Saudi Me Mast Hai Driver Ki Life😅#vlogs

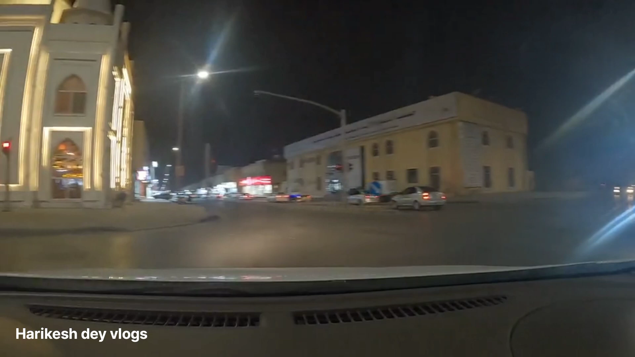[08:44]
है तो आपको दिखाता हूं इंडिया का होटल यह इंडिया का होटल है जो आपको दिख रहा है यह भाई मुझे भी नहीं पता था तो मेरा कपिल बता रहा था फाइनली मैं पहुंच गया
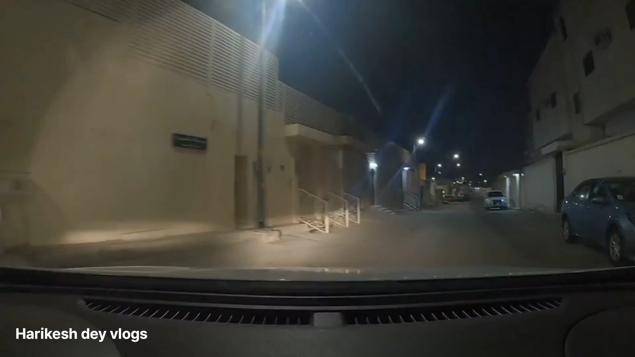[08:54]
और यह है मेडम का घर जहां पर आई है तो